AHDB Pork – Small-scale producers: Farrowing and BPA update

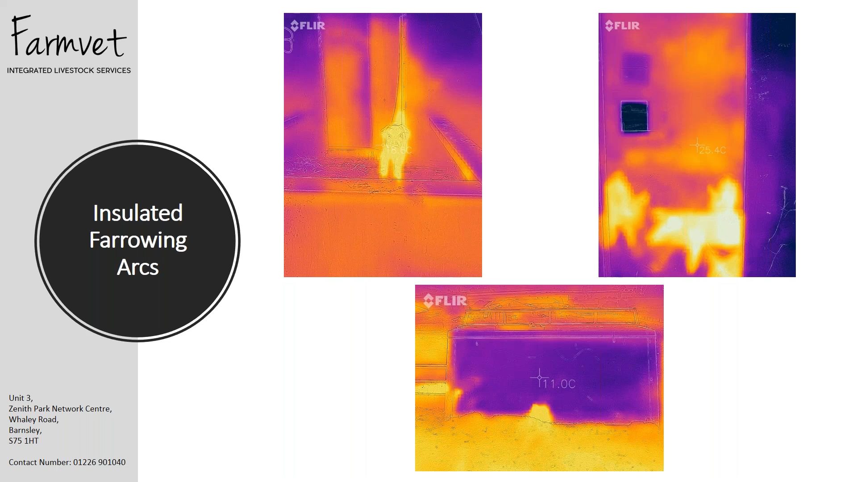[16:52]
And that's tending to show the benefit of the insulated arc on a summer's day where you've not got a lot of heat coming out. But similarly, it's not letting a lot of heat into that arc. So you've got a good internal environment there for the piglets. Next slide, please.